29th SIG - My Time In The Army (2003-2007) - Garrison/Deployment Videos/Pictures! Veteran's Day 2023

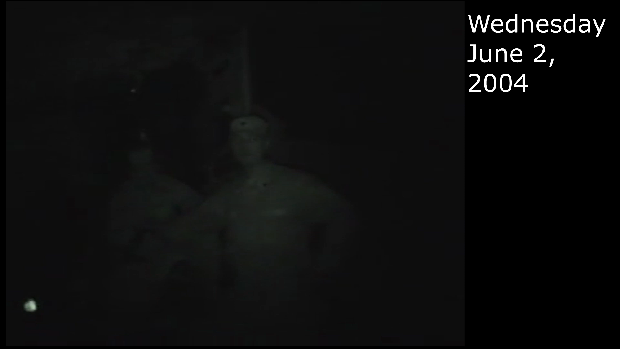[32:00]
Hey, does that have night vision? Yeah. Funny, it does? I'm using it. No way. Yeah. Hey, Nelson, now I can do that. You got tank.
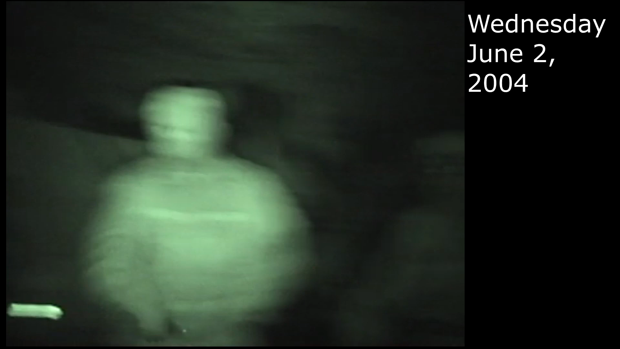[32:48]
Oh. Yeah, so the night vision had a mode that was like HDR, but it really chugged the frames.